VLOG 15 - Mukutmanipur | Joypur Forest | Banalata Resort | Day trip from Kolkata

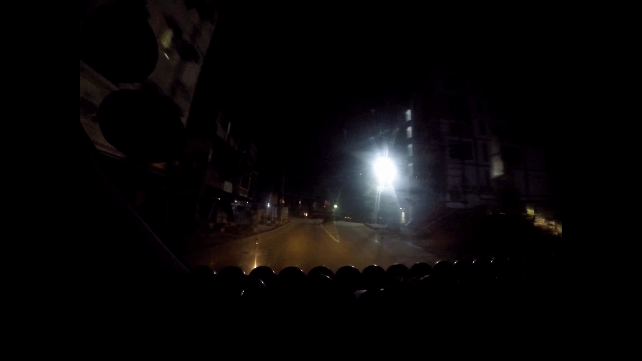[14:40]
আমরা পাক্তা 12:30 ডানকুনি ক্রসিংয়ে দাঁড়িয়ে আছি, আমরা এখান থেকে রাইট সাইড নেব।